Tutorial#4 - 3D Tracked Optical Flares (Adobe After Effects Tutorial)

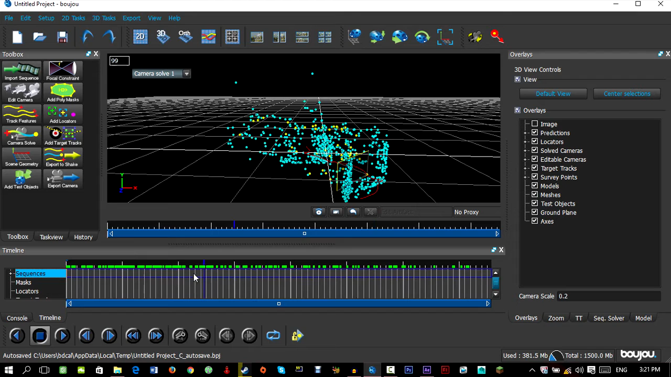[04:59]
the dots so yeah now we're gonna set up the scene geometry oh